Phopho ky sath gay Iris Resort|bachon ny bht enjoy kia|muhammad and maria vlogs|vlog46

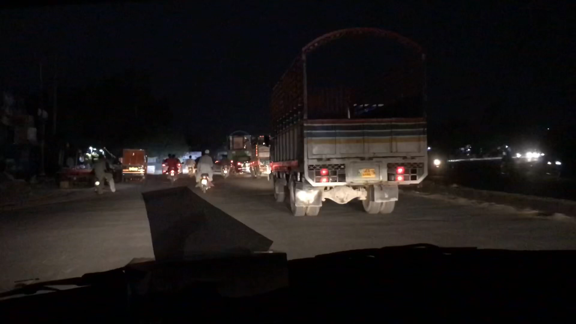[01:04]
अच्छा जी, अब हम जा रहे हैं आयरस रिजॉर्ट बच्चों को लेके।
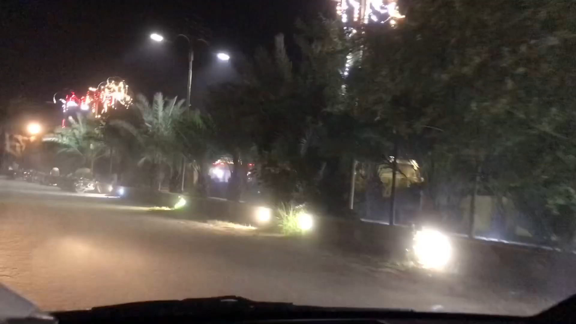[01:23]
तो जी ये हम पहुँच गए हैं आयरस रिजॉर्ट। यहाँ पे डस्ट बहुत है बाहर, और ये रिजॉर्ट है।
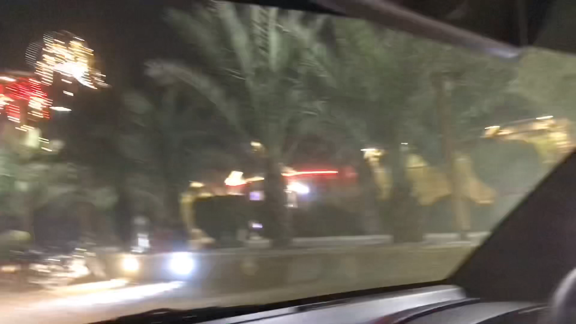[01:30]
यहाँ से एंट्रेंस इसकी स्टार्ट हो गई है, हम आ चुके हैं अंदर।